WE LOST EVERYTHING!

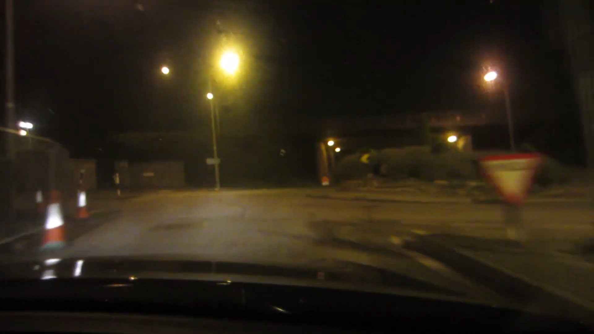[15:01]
We just drive to the roundabout. It's like a vampire vlog. Oh, the vampire vlog. I like because it. It's all under the cover of darkness. It is under the cover of darkness. You didn't even see daylight today. Oh my goodness. Do you guys miss it? Alright, let's go. Now, remember what I said. Shh. You're not supposed to be here, okay? Look at this.
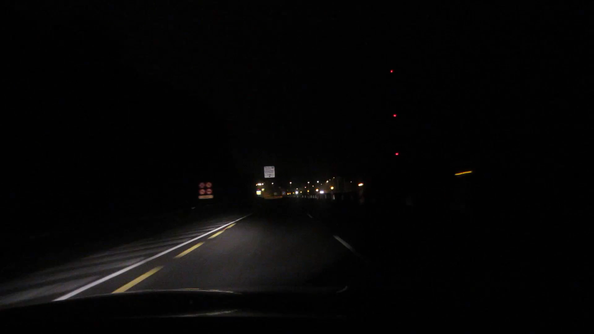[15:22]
That's really cool, isn't it? It's like we're on a runway. Oh, it's over. Okay, guys.